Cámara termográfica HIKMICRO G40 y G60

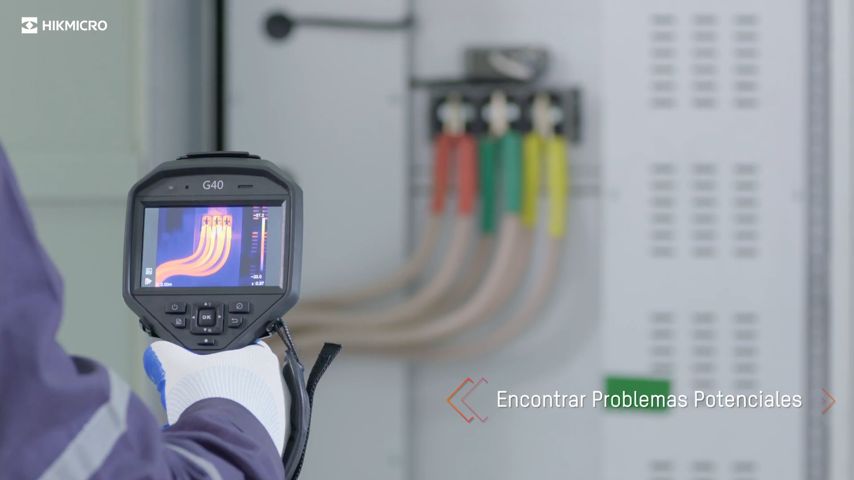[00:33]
A highly sensitive Hike Micro VOX detector provides a distinct thermal image of the target.
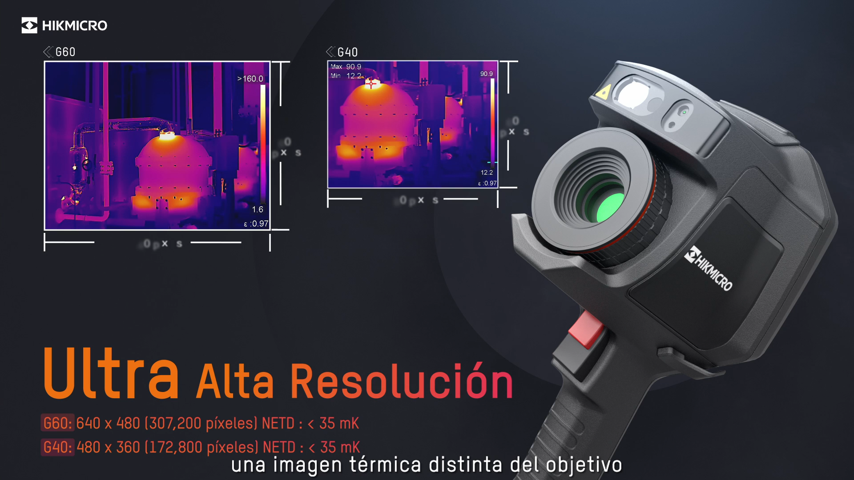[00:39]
A 4.3-inch LCD touchscreen allows viewing the details of your images on the large,
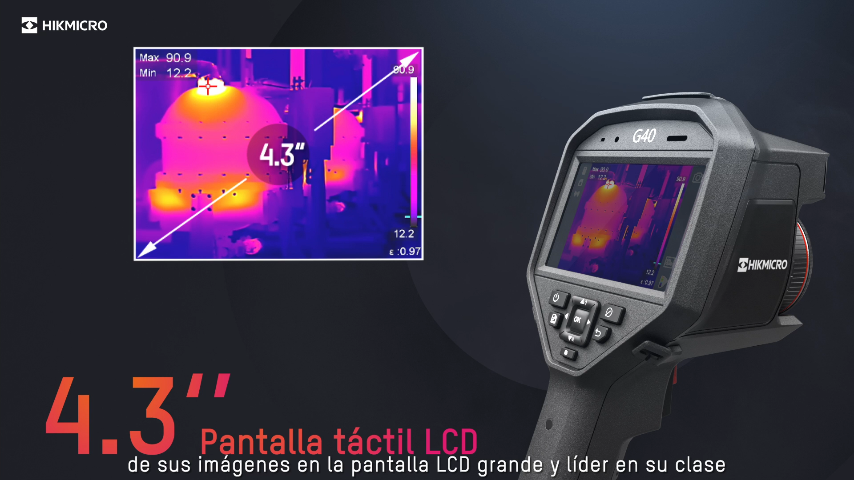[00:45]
class-leading LCD screen.
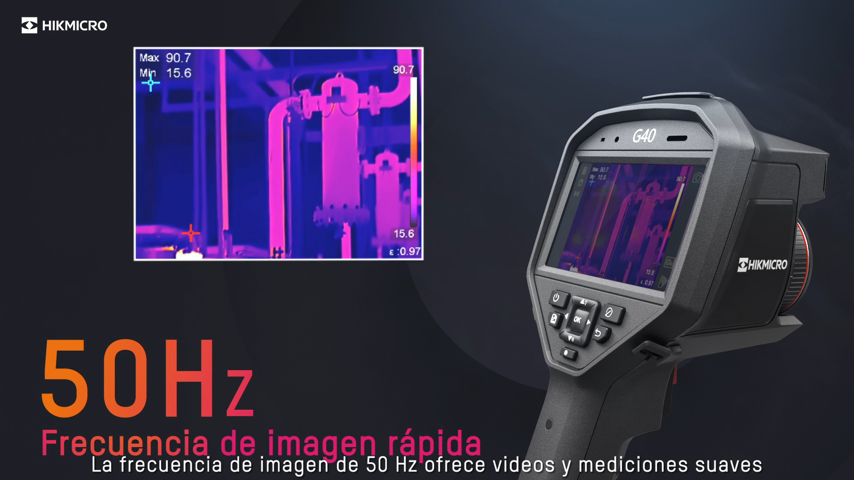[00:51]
50Hz image frequency delivers smooth videos and measurements while panning across scenes for viewing moving targets. Multiple image modes to suit your preferred view.
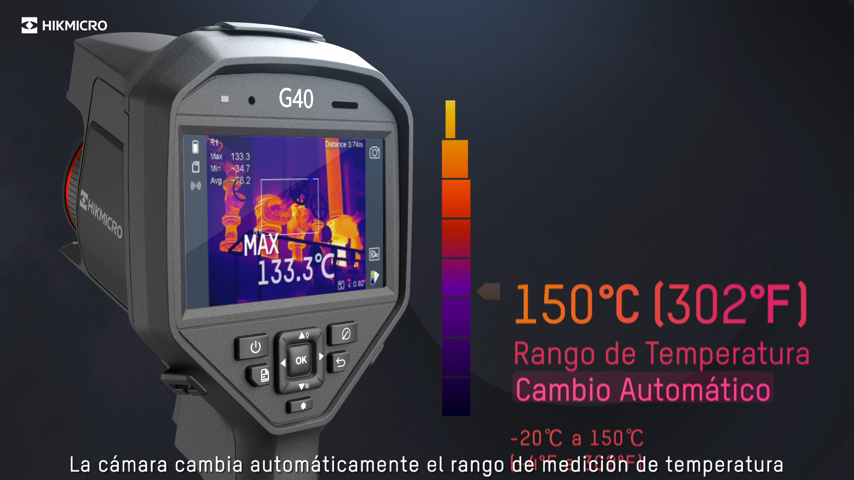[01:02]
On screen: max 133.3°C
The camera automatically changes the temperature measurement range based on the detected temperature in the field of view.
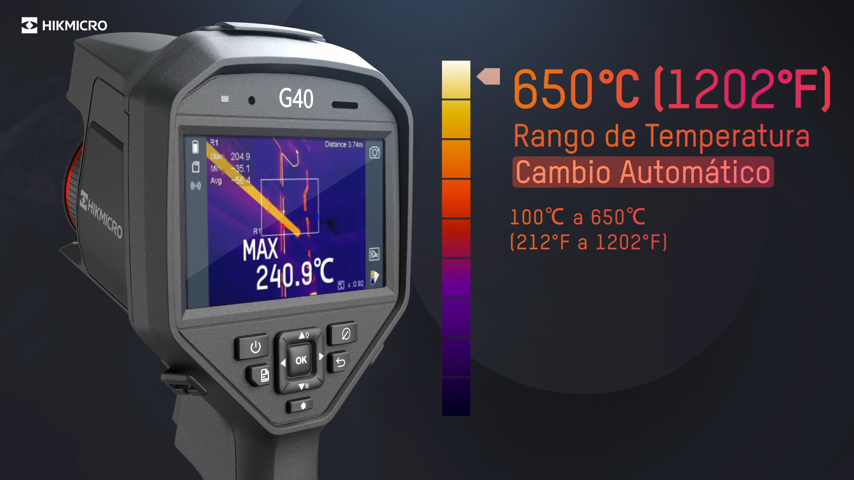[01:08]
Interchangeable lens choices of 0.5x, 2x, 3.3x are available.
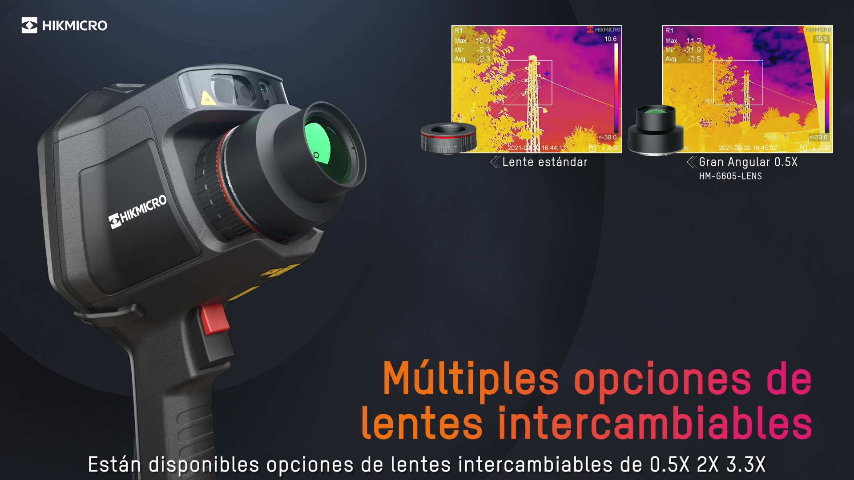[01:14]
Different lenses give different fields of view, which offer more flexibility when facing different scenarios.
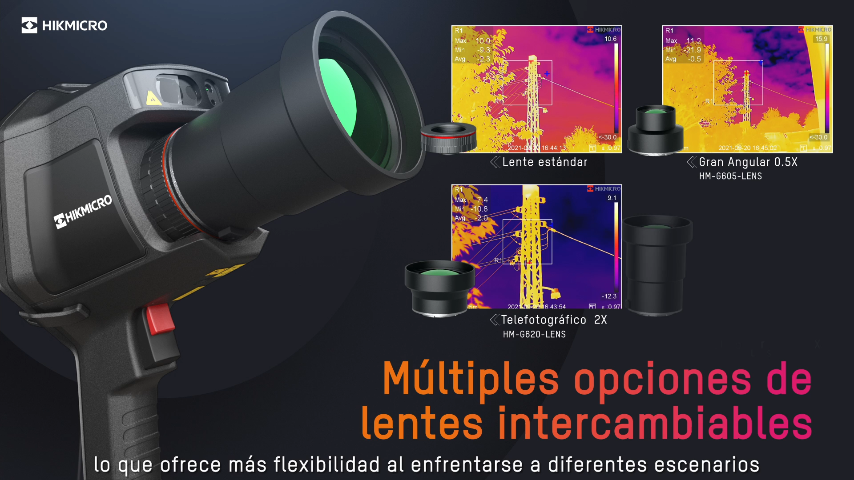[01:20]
Supports 4 types of focus modes to soothe the user and give more accurate temperature measurements.
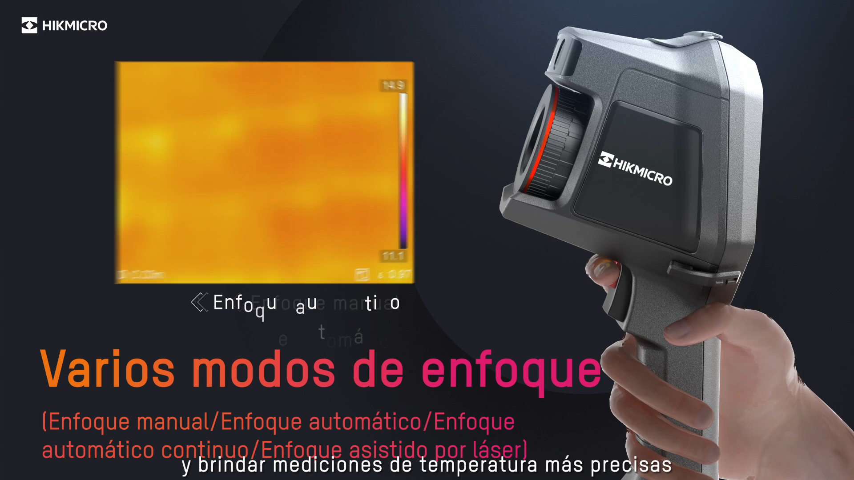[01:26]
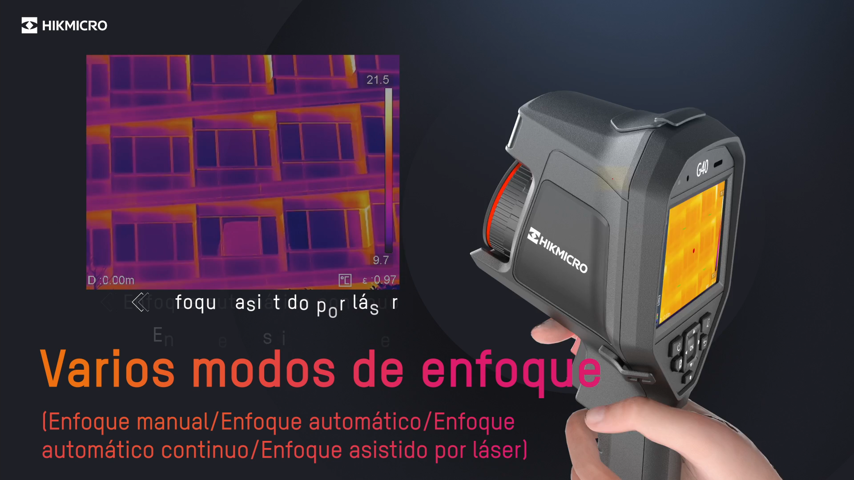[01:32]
Integrated laser distance meter provides optimal performance.
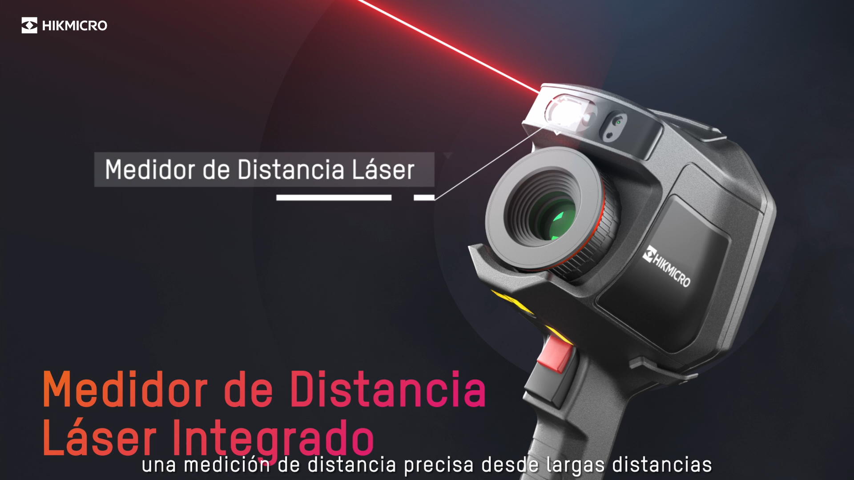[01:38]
Getting convenience when generating...
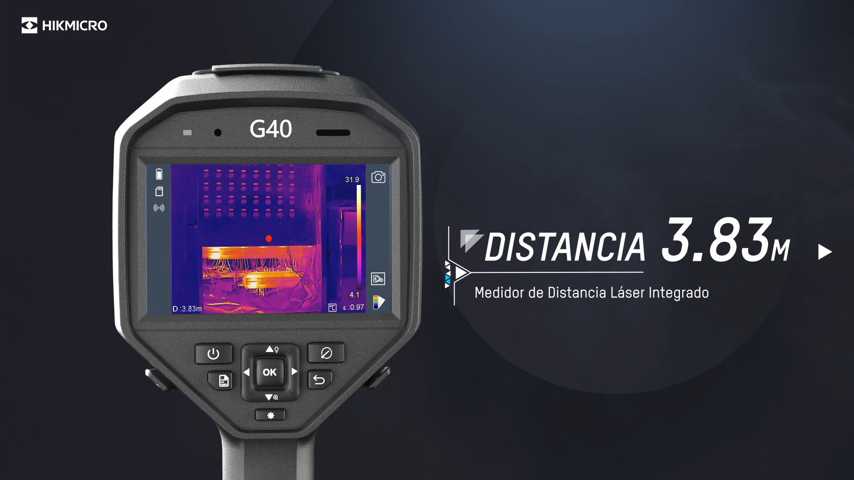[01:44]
...is on the area of the image you are interested in by narrowing the span with one tap of the screen.
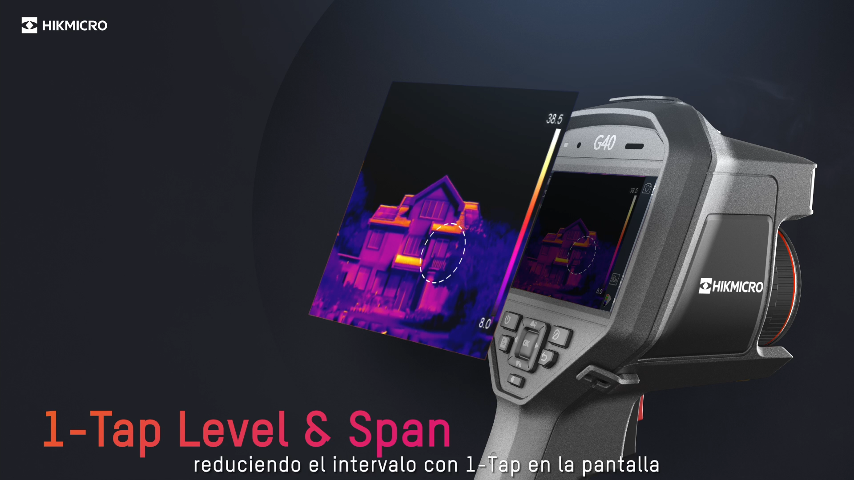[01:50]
Wi-Fi connectivity to the mobile phone app allows you to quickly share images and generate reports on-site.